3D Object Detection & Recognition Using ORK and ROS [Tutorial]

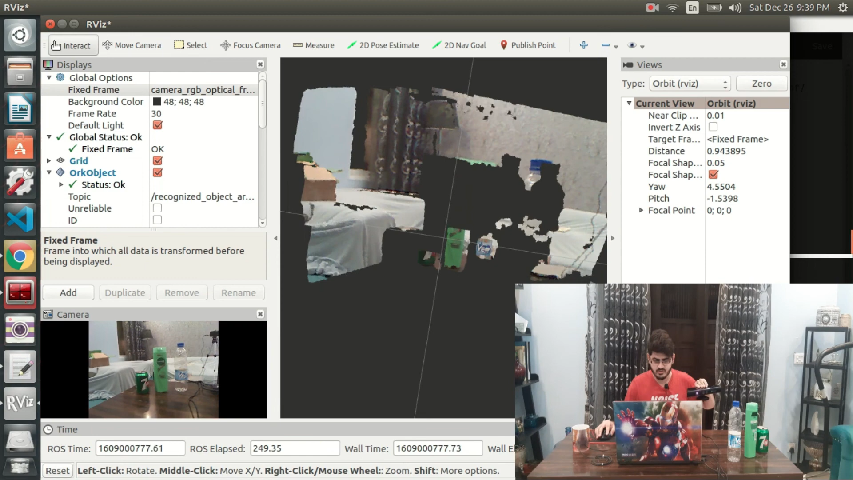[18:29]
So it's definitely getting the 7up can in here. Uh, yeah, 7up is coming. But the bottle, uh, it's a transparent object.
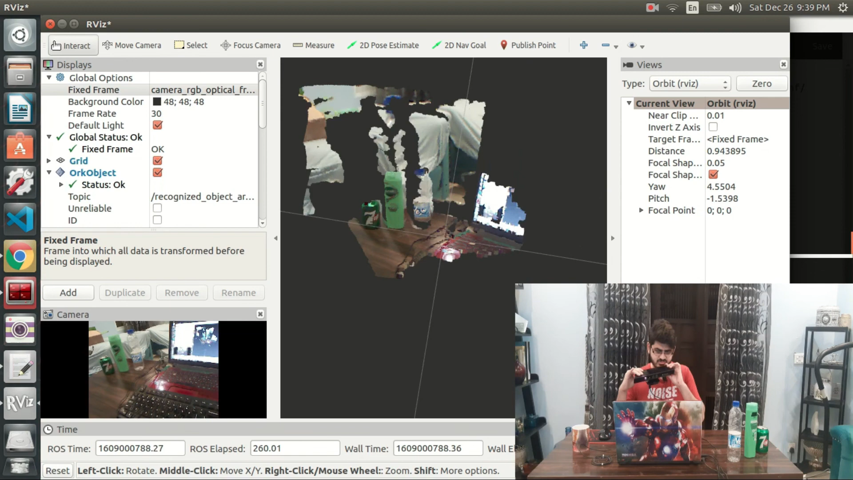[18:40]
So it's going to be a bit of a challenge getting it on the depth sensor. But let's hope we can capture it. Yeah. We got the bottle. Okay.